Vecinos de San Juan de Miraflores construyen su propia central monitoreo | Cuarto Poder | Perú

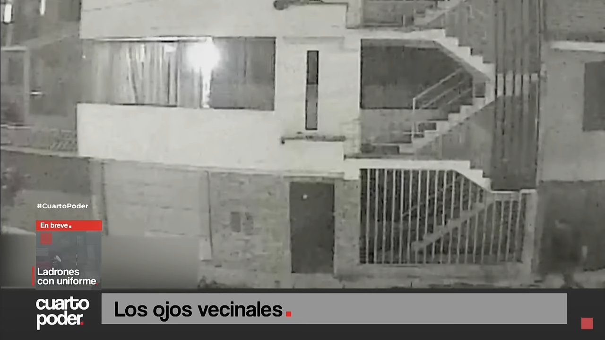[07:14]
Voltea para mirar hacia la esquina y al no observar a nadie, abre la puerta de su casa.